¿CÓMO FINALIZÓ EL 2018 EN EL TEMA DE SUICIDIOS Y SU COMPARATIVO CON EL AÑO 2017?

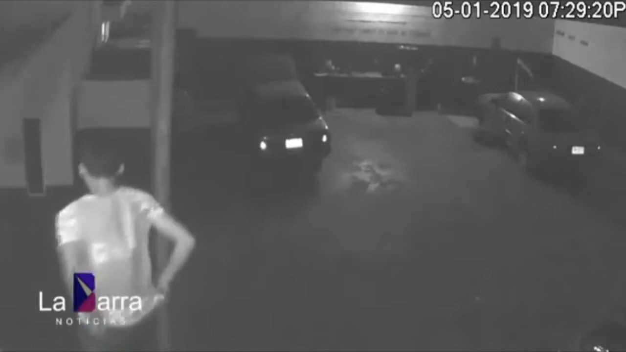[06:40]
Frente a la cámara. Frente a la cámara. Si la vio o no la vio, le valió. Pero ahí está. Se llevó la batería. Se llevó la batería, vea usted, vámonos.